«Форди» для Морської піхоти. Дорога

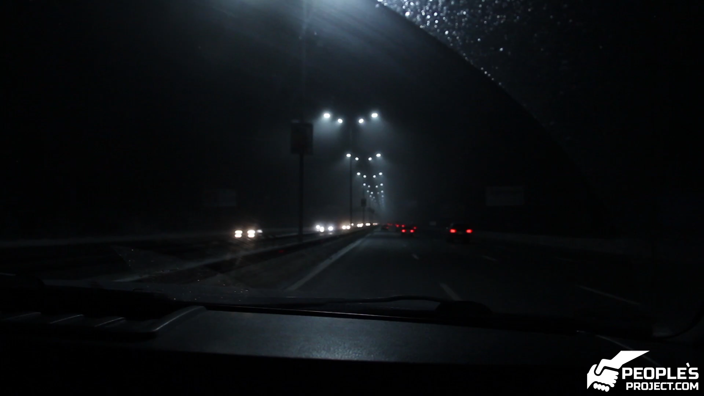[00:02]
Вообще ничего не видно. Туман реально. Машину носит и очень-очень опасно, я бы сказал.